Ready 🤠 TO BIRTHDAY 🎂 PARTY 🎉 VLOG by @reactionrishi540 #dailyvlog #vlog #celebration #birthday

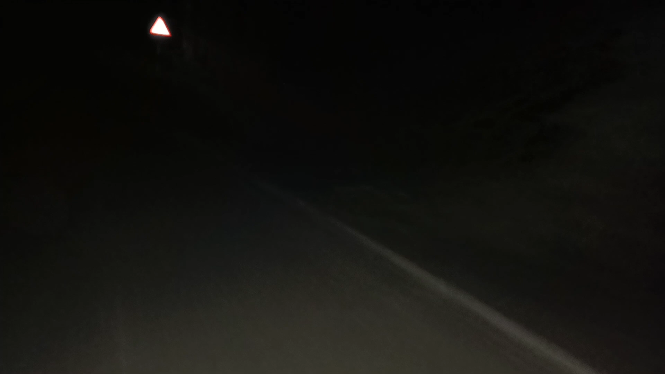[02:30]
देखिए इस रात में ले लवा कुछ बुझाई था, कुछ नहीं दिया। हां तो बता रहे हैं कि बर्थडे जो बॉय है भोंथरी वाला रह गया है, कहां जिम में पार्टी कर रहा है।